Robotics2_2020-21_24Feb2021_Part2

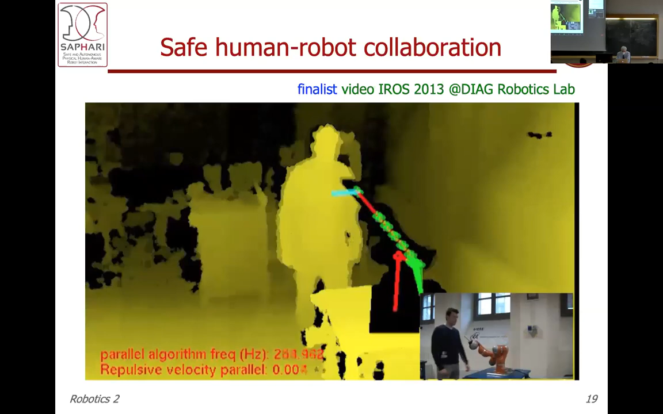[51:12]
This is the image of the next scene and those three lines are the distances of the computer in real time.
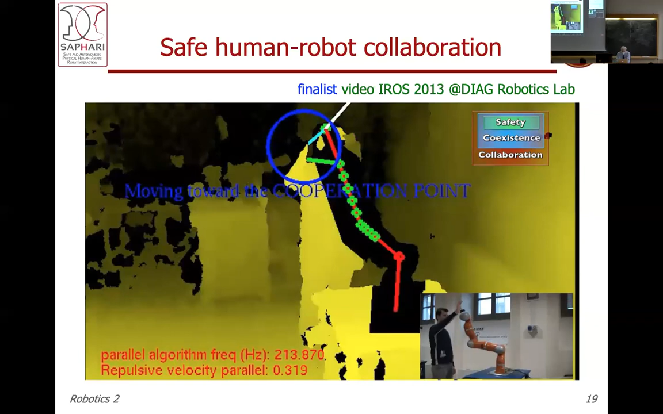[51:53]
This geometric information is collected together with the joint corks resulting from the content, as obtained by our residual base testing.
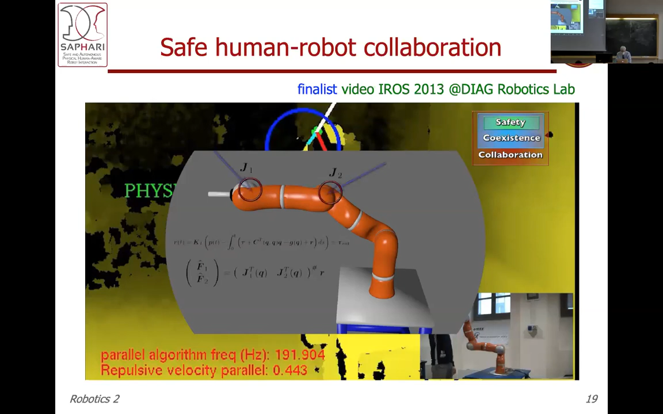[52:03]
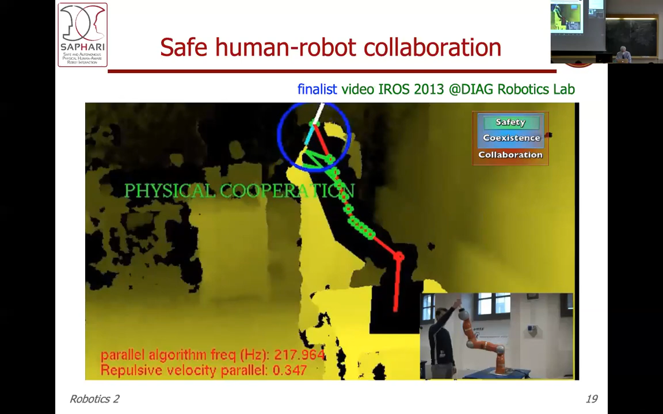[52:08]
Combining this data allows an estimation of the exchanged forces at the content form.